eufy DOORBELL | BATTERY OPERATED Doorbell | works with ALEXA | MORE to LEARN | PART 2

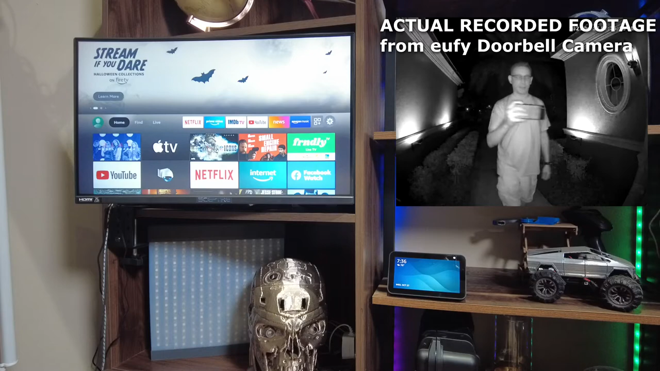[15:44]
I got the notification on screen anyway, button lights up when it detects motion. So give somebody a clue of what they should do, where they should press. So I'm going to press here.